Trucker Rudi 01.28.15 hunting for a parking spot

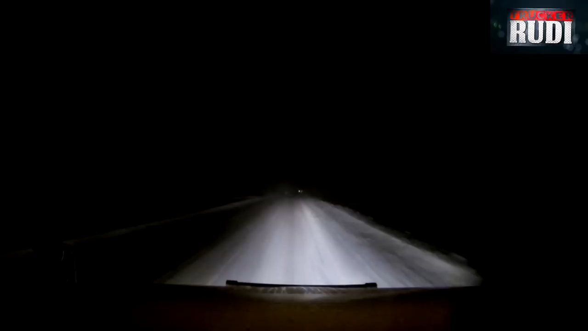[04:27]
you should be able to see that a little bit better and it
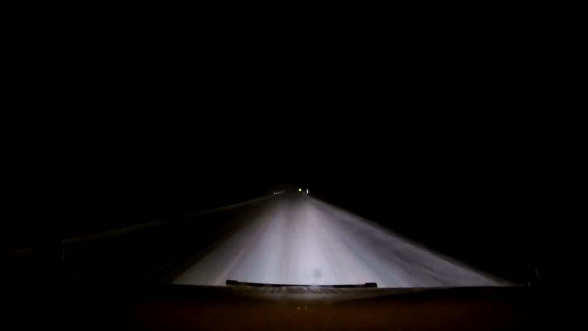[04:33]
is windy up here and snowing the road is pretty much covered in snow and it's dark well we gotta continue we got to continue right now where are you gonna pull over to stay for overnight right well that's early in here there ain't nothing up here for another hour before I can even pull over
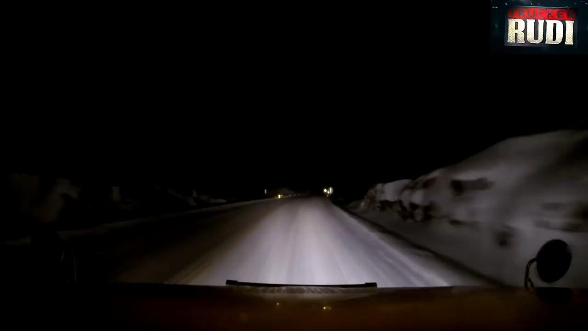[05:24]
got rocks right there so you don't want to slide out in this on this highway here that's for sure because uh you will be sliding into the rocks if you do that and that ain't gonna be pretty I guarantee you that I've seen that on this on this highway here a few times and that is not a pretty scene when you hit those rocks you know oh well what can you do life goes